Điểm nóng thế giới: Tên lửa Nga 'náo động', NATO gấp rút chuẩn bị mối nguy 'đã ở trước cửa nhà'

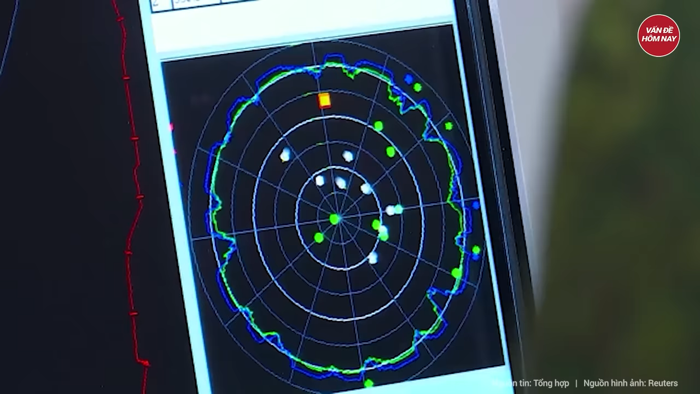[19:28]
Các đơn vị tác chiến điện tử sử dụng các tín hiệu để can thiệp vào các hệ thống đỉnh vị của UAV và tên lửa trong nỗ lực vô hiệu hóa hoặc khiến chúng đi trạch hướng.
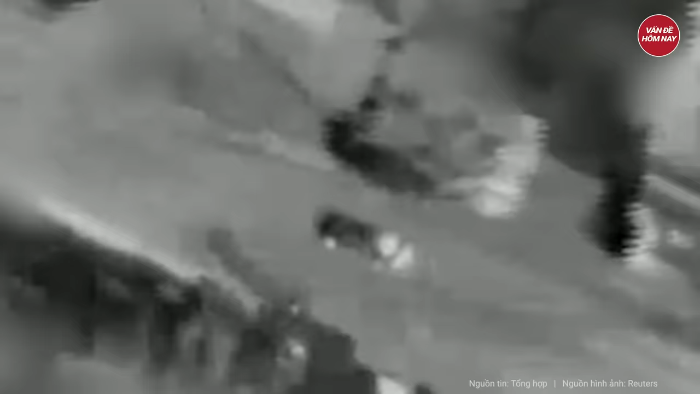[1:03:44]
Cụ thể, hãng thông tấn NNA của Liban đưa tin một cuộc tập kích do máy bay không người lái của đối phương đã bắn vào một ô tô ở Bajorje thuộc phía nam Liban, khiến ít nhất một người thiệt mạng.
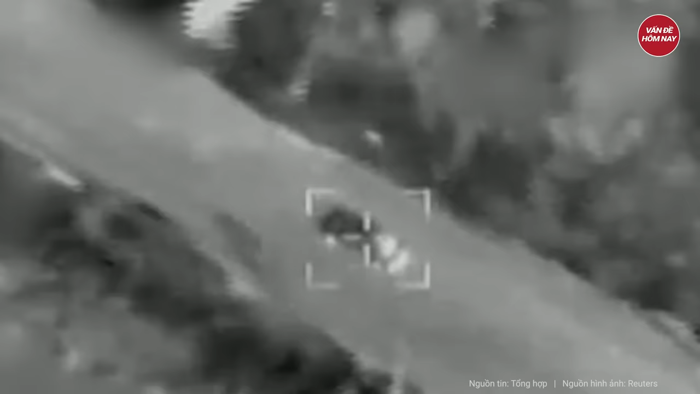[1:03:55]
Nguồn tin quân sự của Liban không nêu tên tiết lộ người thiệt mạng là một quan chức của Herbola.